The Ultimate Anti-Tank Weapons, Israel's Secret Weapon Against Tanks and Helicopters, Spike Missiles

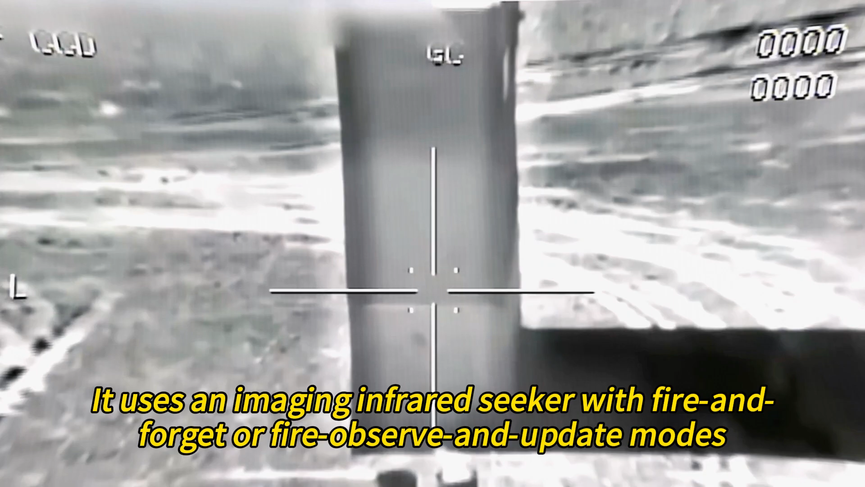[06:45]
observe and update modes and a radio data link for longer ranges from helicopters.